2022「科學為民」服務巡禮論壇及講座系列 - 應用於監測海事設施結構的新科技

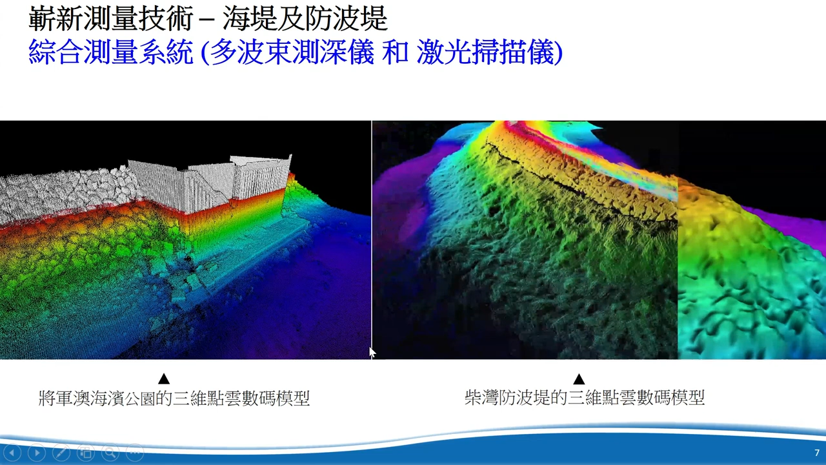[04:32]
视结果我们可以很清楚看到一个3D掃描的海堤的石面表面的状态从而可以检视到有没有破坏或损坏
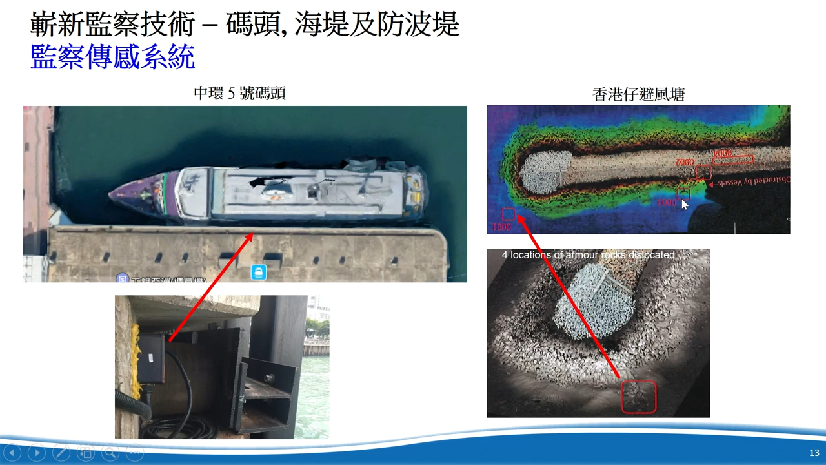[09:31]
所以如果这些护面石块当我们用24小时不断监察而发现有移位时我们就可以相信这些结构就需要做修复了在码头的监察传感系统我们可以看看这张扣解图
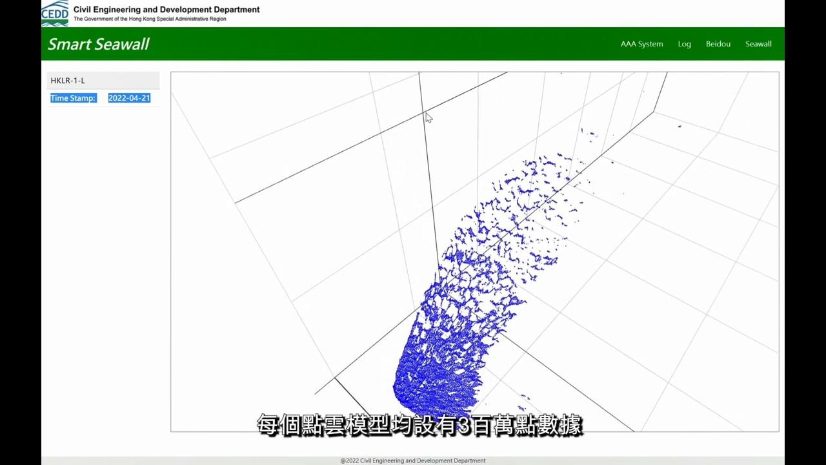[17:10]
据能够准确记录海堤表面的状况该系统已安装在香港